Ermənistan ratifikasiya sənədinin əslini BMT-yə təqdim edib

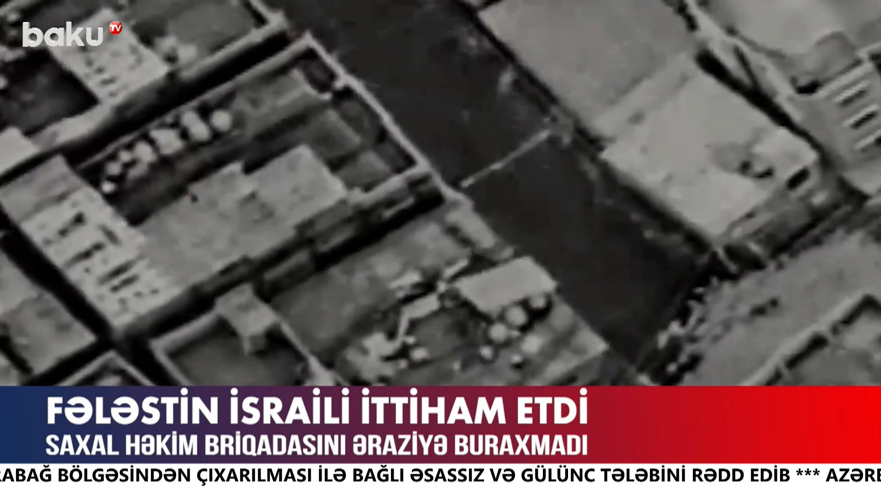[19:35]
İsrail ordusu C-nin şəhərinə və orada yerləşən qaçqın düşərgəsinə aviyyə zərbələr indirib.
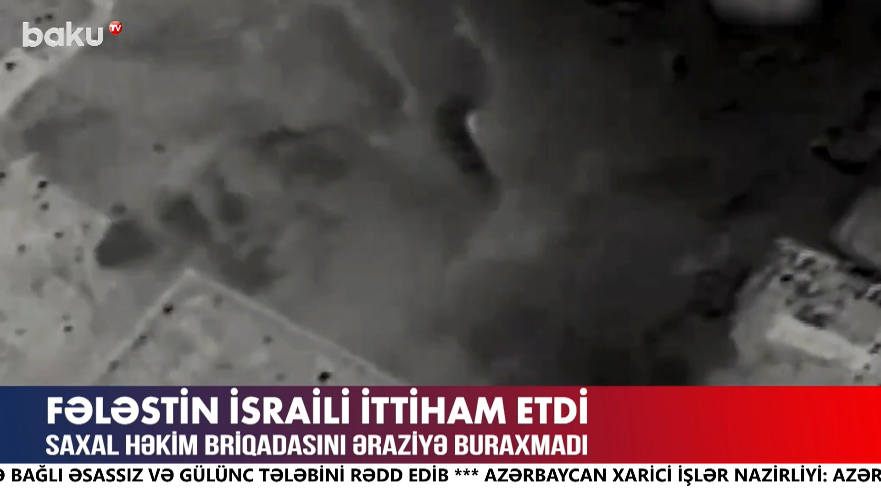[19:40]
Nəticədə, 3 fələstinlinin həlakı olduğu, xeyli sayda insanın yaralandığı bildirilir.
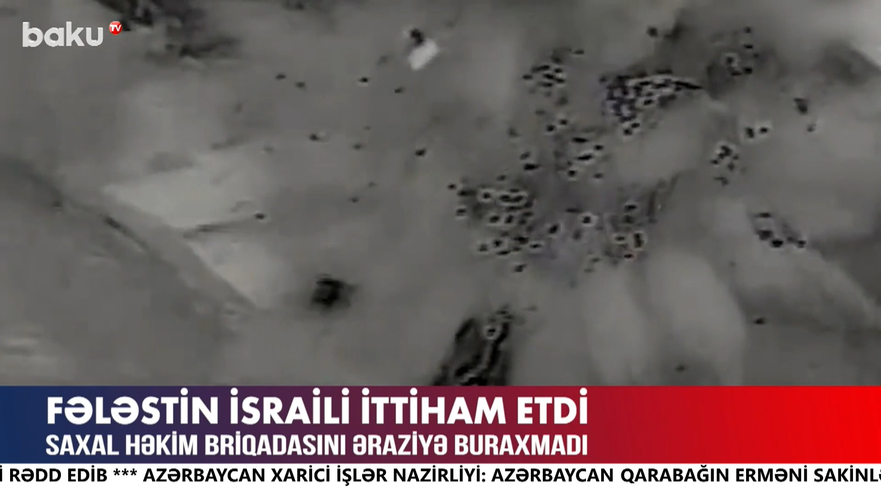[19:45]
Ölkə mətbuatının yaydığı xəbərə görə İsrail ordusu böyük bir dəstəsini,